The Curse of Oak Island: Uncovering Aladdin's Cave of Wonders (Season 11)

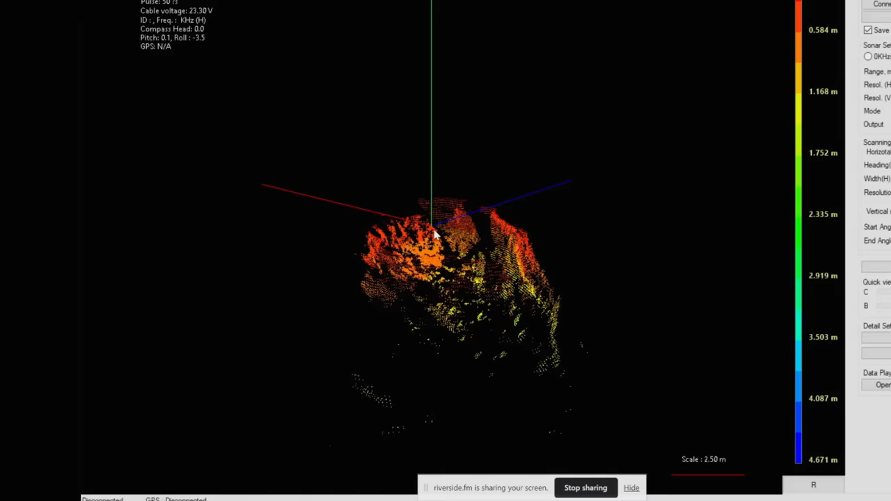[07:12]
That's sloping down. This darker red is the wall in between us and the floor of the cavern. That being said, we can't see the bottom.
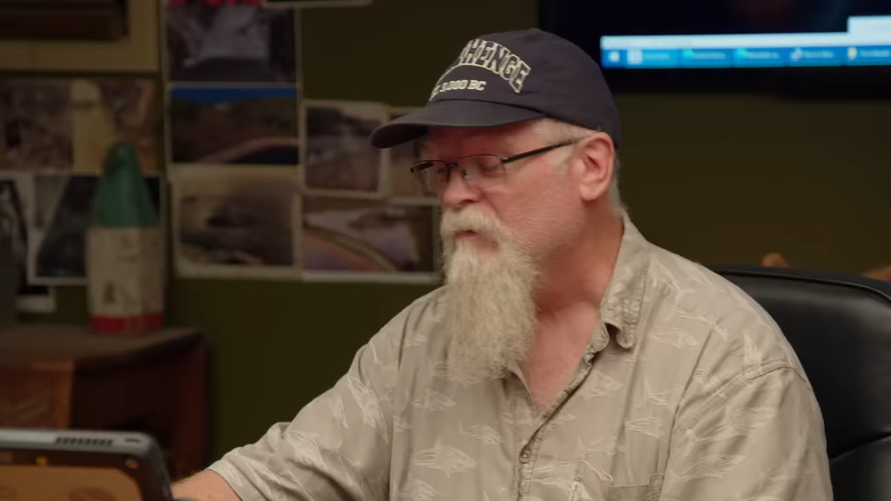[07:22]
The aspect of the sonar looking out, the wall is blocking us from seeing any further down. Mm-hmm.
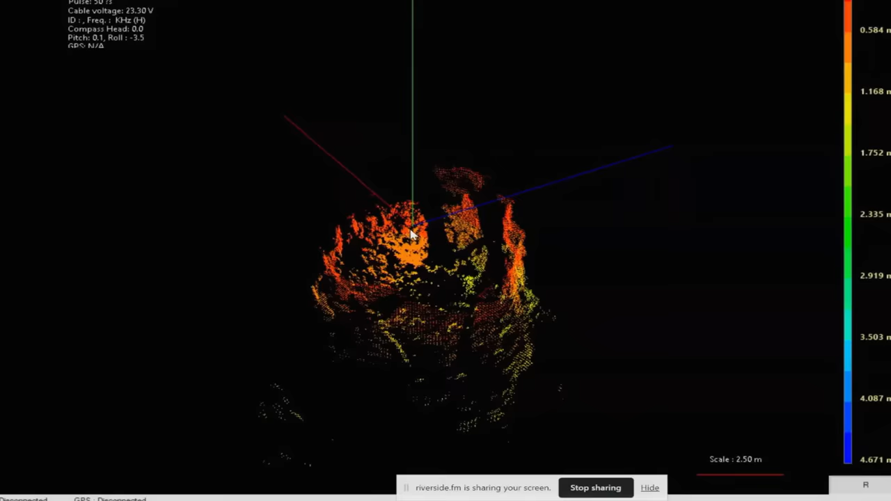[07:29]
What I can see, see this blue lines crossing over what look like two gaps. Yeah.